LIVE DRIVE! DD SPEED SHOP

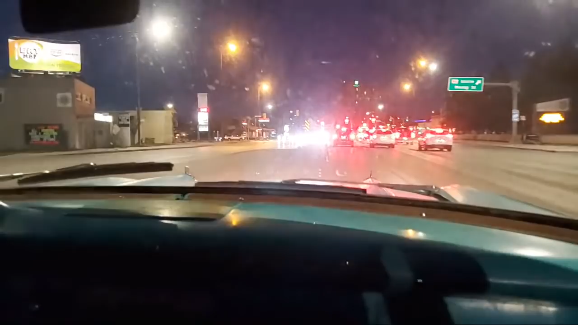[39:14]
Get it. I'm waiting for the day she trades a Kia for a 442. Now we're not old, so beautiful. We like young people cars, man, but whatever. We're not ready to retire yet with our Oldsmobile. That was a nice U-turn. Thank you. Wash the glass. I know, God, it's bad. Look at this. She has one job. Upholster the back seat. I feel like part of the DD Speed Shop family.
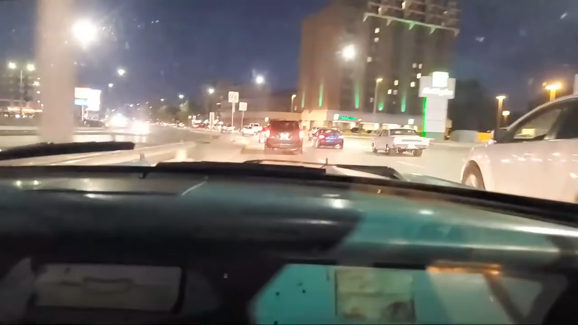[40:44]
KFC is gravy. Look at the people watching, they're jealous.
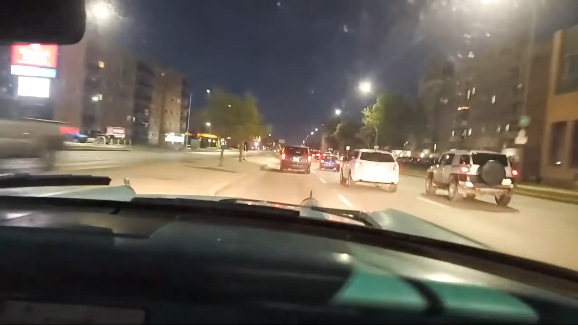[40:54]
Guy wants to get baptized. Yeah. You guys are awesome. Well, thank you, sir. Good night, John. Well, as a driver, you see, who cares with the passenger? Yeah, fair enough. I just think the window is the same level of dirty on her side, though.